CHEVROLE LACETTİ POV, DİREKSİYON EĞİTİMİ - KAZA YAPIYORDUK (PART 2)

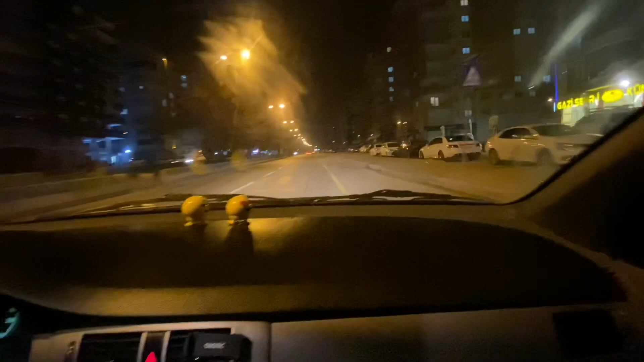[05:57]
Çek bakayım ayağını devireceğim. Heh, tamam tamam 3'te devam et. Ben var ya bunu istemiyorum. Biraz atma yani. Evet, evet, evet. Yeşil var devam et. Motor bağırıyor yani. Bas bas bas bas bas bas. Tamam. Allah şükür yarabbim. İyi buraya kadar canlı geldik.